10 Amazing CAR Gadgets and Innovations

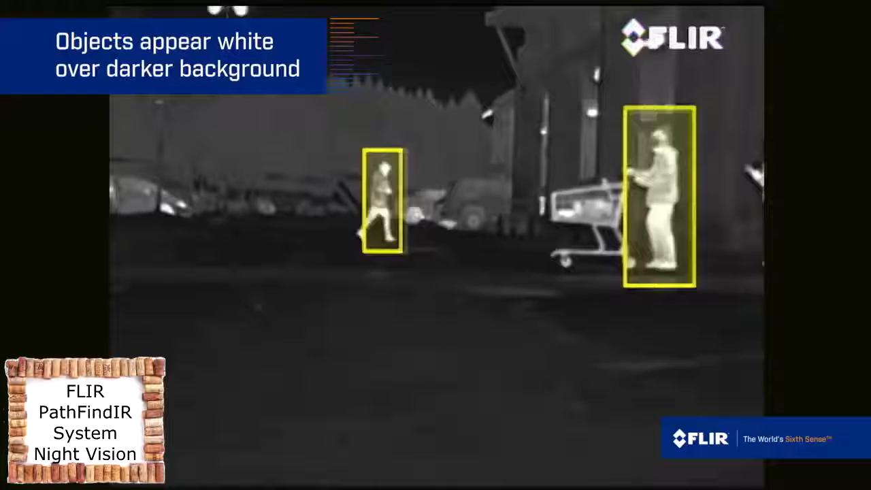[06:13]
Warm objects appear white against cool backgrounds. And now, Pathfinder 2 is the first night vision system equipped with pedestrian and animal detection.